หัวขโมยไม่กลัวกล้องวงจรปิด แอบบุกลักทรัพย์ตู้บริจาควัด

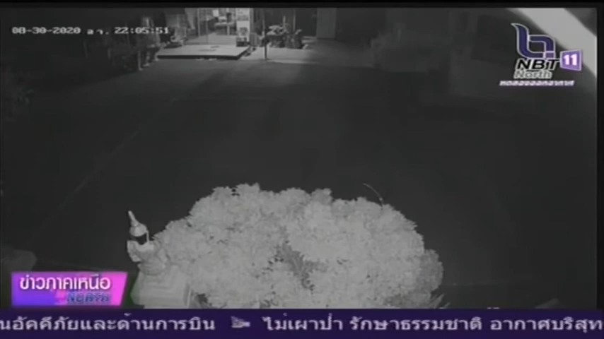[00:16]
ภาพคนร้ายสวมเสื้อยืดกันเกงขาสั้น ใช้ผ้าขนหนูปกคุมสีศาทที่ประกฎอยู่ในจอมอนิเตอร์ขนาดนี้ค่ะตับพูดผ
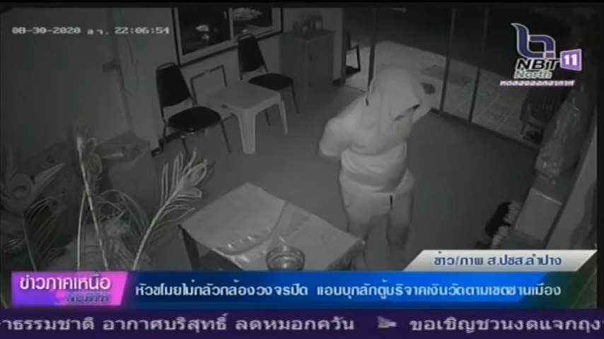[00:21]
ู้ชมเป็นอีกภาพหนึ่งของเหตรการโจนข Singing organizedกล่องหรือว่าตู้รับบริจากในพื้นที่ ทำอย่างใจเย็นเลยคุณเดินมาซอดสองไปซอดสองมานะคะยกเอาตู้บริจากเงินภายในวัดไปเลยค่ะก่อน讲แนะหยิบ ฉวยเอาเง